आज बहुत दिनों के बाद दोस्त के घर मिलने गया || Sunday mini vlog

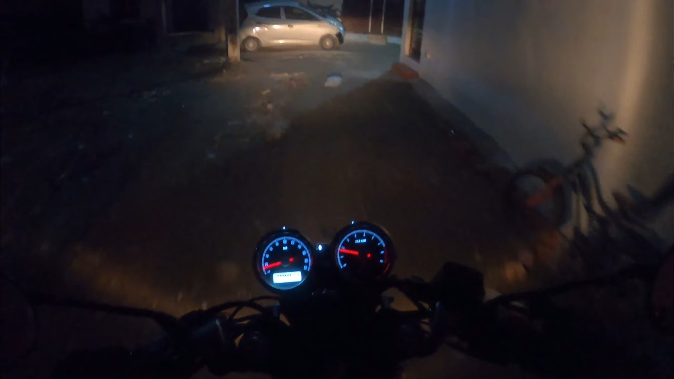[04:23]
चलो ये हमारे घर की गली है, यहाँ से टर्न हो जाते हैं घर के लिए।